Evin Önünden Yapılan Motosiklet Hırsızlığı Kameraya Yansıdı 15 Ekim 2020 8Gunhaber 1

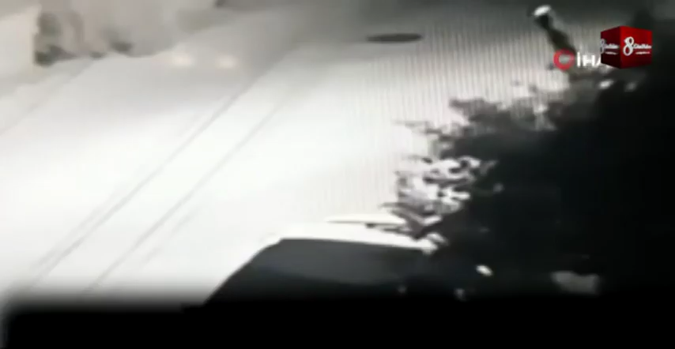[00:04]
Hatay'ın Samandağ ilçesinde bir evin önünden motosiklet çalan
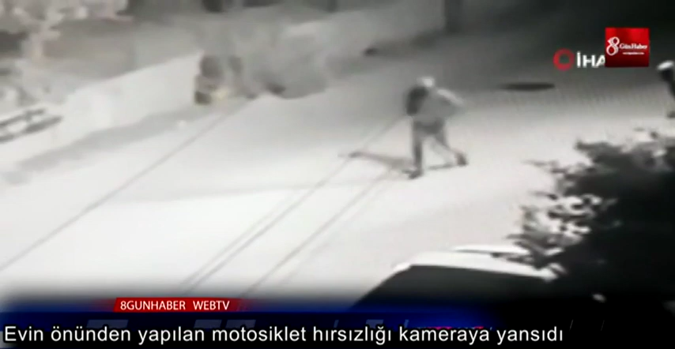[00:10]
şüphelilerin hırsızlık anı güvenlik kameraları tarafından kaydedildi. Olay ilçeye bağlı Cemal Gürsel Mahallesi'nde meydana geldi.
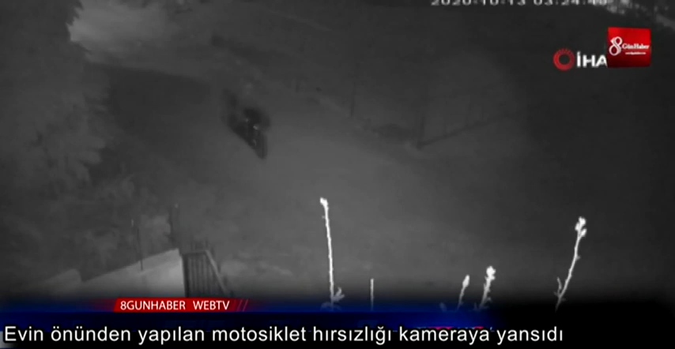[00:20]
Sinan Özen isimli vatandaş maddi değeri 10 bin Türk lirası civarında olan motosikletini evin önüne park etti. Sabah uyandığında motosikletinin çalındığını fark eden Özen polis ekiplerine haber verdi. Motorunun çalındığı evin yeri önündeki güvenlik kamerası görüntülerini açan Özen, görüntülerdeki iki kişinin motorunu çalma anını gördü. Olayın haber verilmesi üzerine olay yerine gelen polis ekipleri şüphelilerin yakalanması için çalışma başlattı.
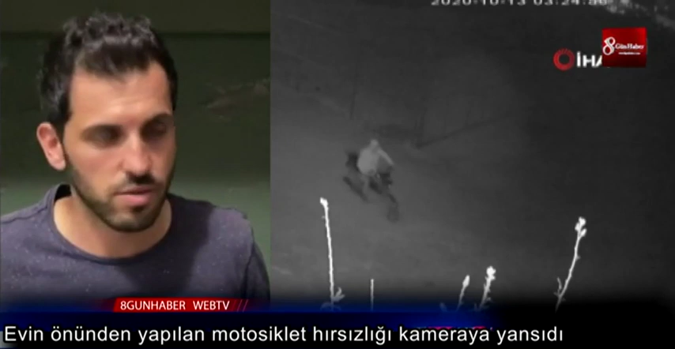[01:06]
sonra yukarıya öbür tarafa doğru baktım.
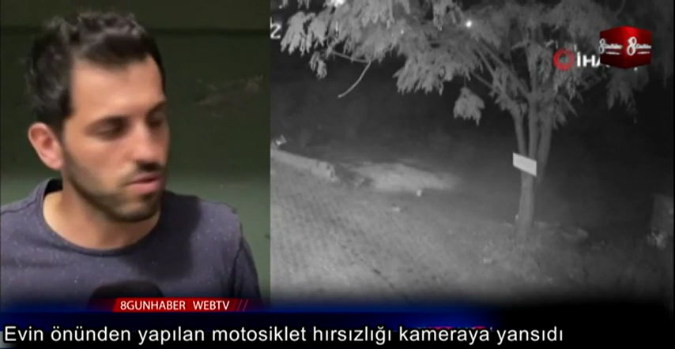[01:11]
Motoru görmeyince bizimkileri aradım. Kardeşimin motoru başka yerde koyup koymadığını sordum. Koymadığını öğrenince eve geldim. Kamera kayıtlarından motorun çalındığını gördüm.